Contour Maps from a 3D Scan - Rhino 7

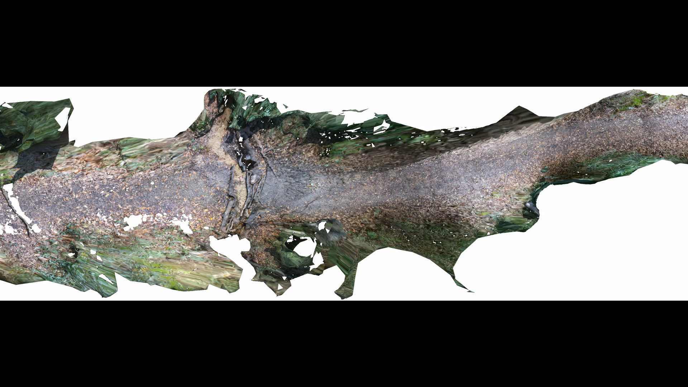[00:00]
Welcome to this video tutorial on how to create a contour map from a 3D scan.
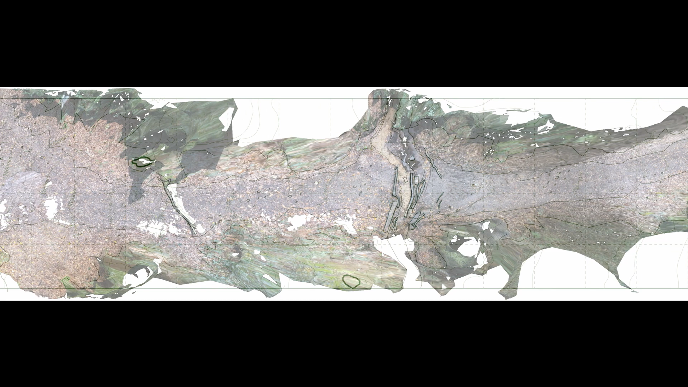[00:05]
This video follows on from my previous video on how to create 3D scans from
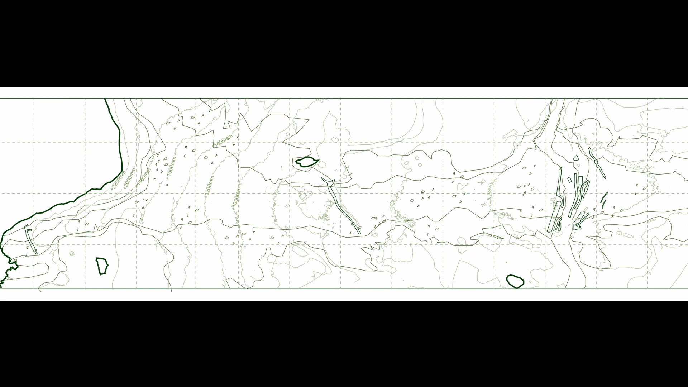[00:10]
a sequence of photographs and in this tutorial I'm going to be using this 3D model here which is
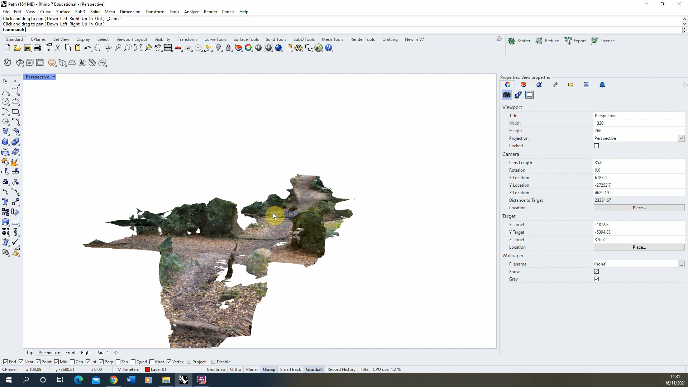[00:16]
a scan of a path within a forest which leads down to this sort of river down here.
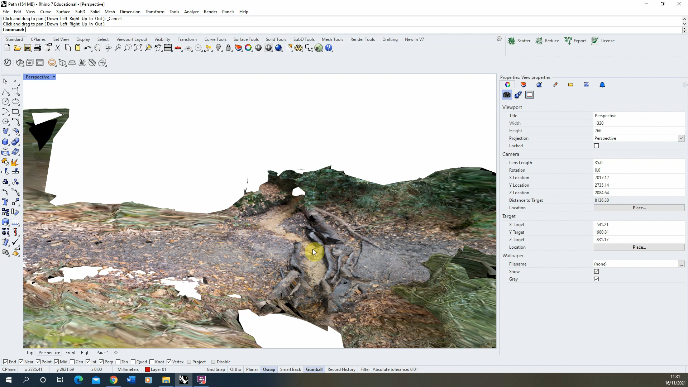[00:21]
Now you'll see that this path has a slight level change where it dips
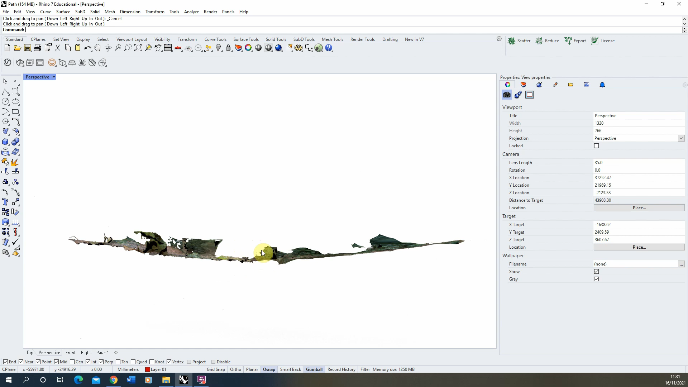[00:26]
down at the bottom and then gradually increases in these two sides.
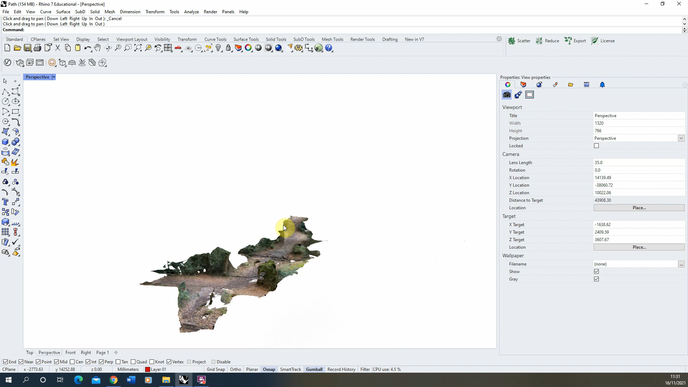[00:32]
So we're going to be using this scan to create a contour map of this area. Now to do this I'm going to start and begin by creating a box which I'm going to use to reference against my scan.
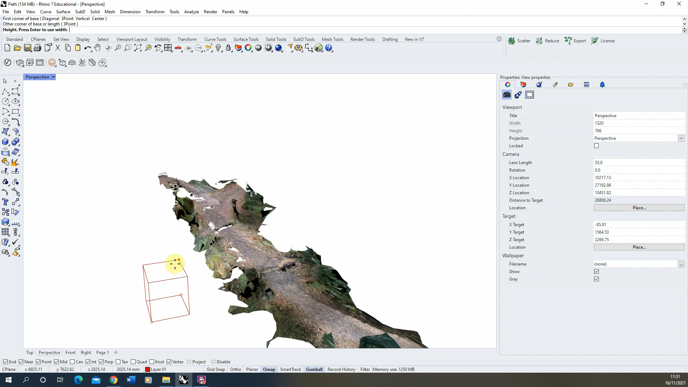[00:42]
This will help us in determining the direction we're going to be cutting our contour lines and where the base point of this will be.
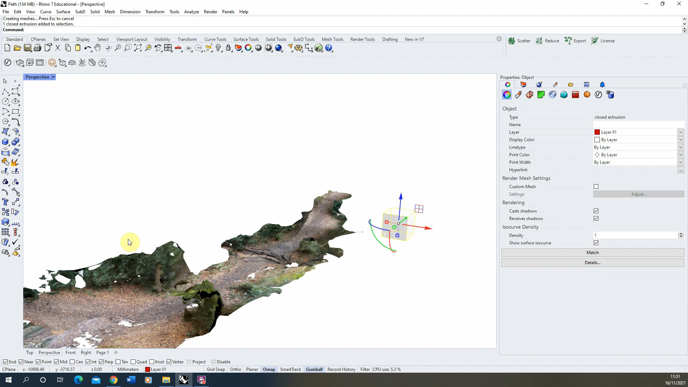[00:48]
So I'm going to move this box down to the bottom of the scan
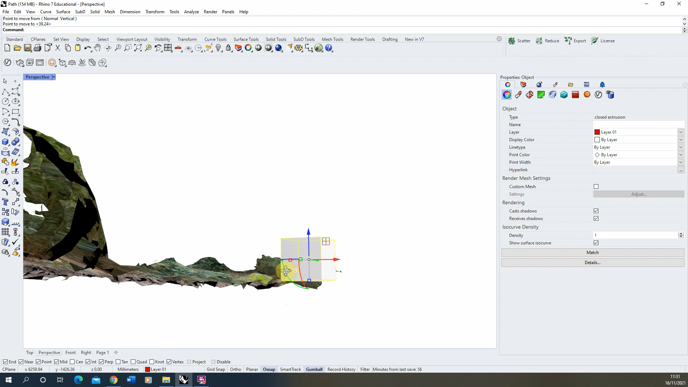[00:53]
and just make sure that it's lower than the lowest point there like so.
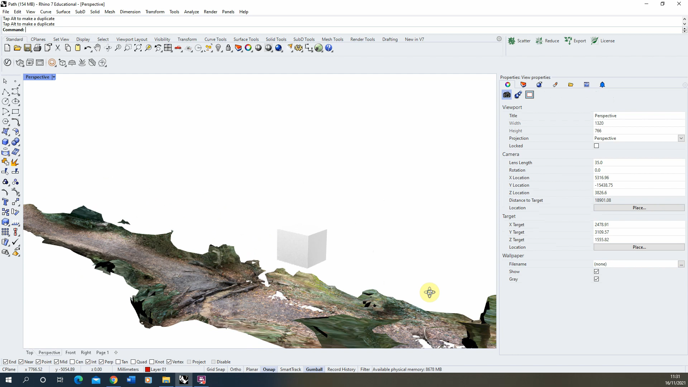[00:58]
Now we're just really using this for reference so I'm just going to leave the cube there.
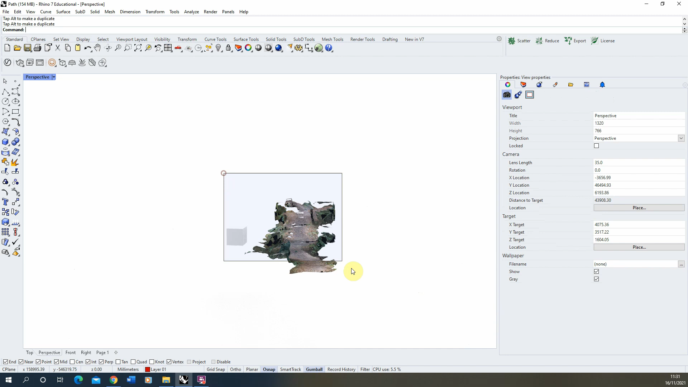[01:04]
Once you've made that we're then going to select the whole object here and deselect our cube.
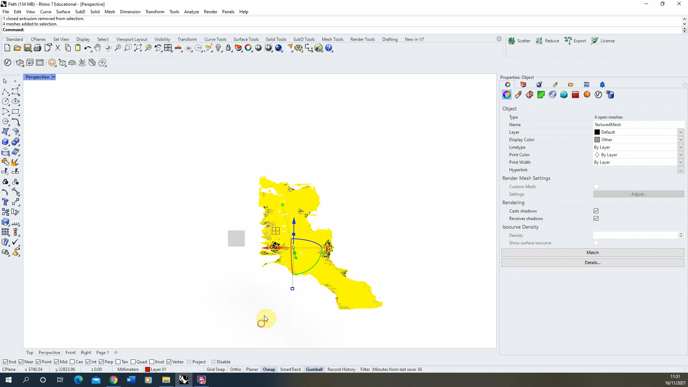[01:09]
Just make sure we've got the whole scan selected in there.
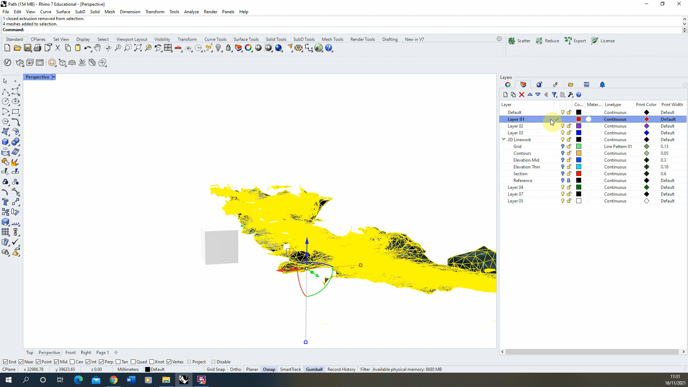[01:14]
Now in my layers I'm just going to make sure I'm working in a different layer to the layer of my scan. So my scan layer is in this default option and I'm working in layer 1 currently.
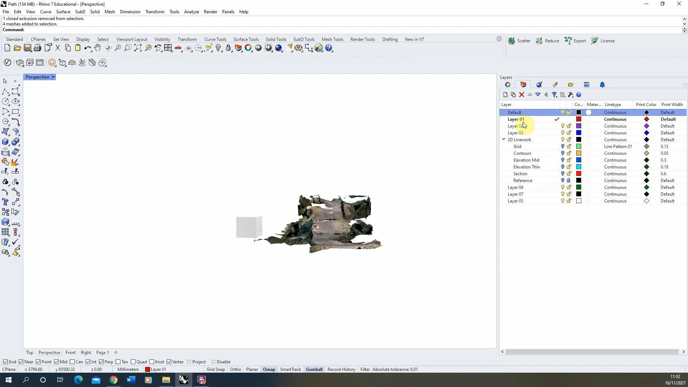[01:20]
So with the scan selected we're now going to type in contour like so.
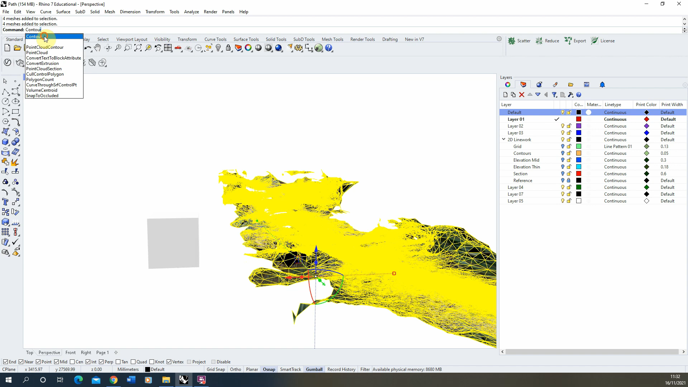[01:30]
For the contour plane base point we're going to select the base point of our cube here which we're using as our reference and then for the direction perpendicular to
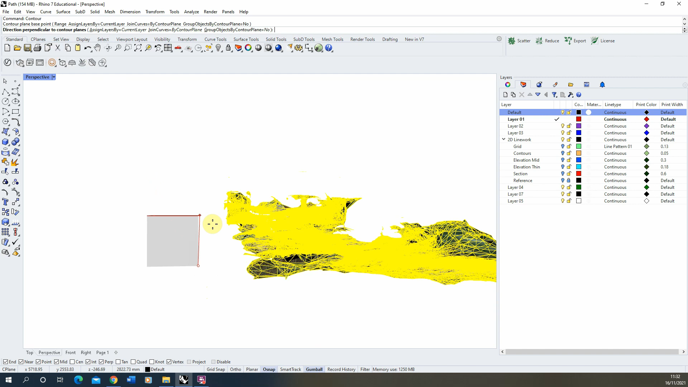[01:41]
the contour planes because I want to cut these vertically up through my model so I can get a sense of the topography of this model we're going to select the top point of the cube just above my base point here so the point vertically above that like so. The next option it will ask is the distance between the contours and this will determine how often the model is sliced to produce your contour lines. Now depending on what units you're working on this number will be different.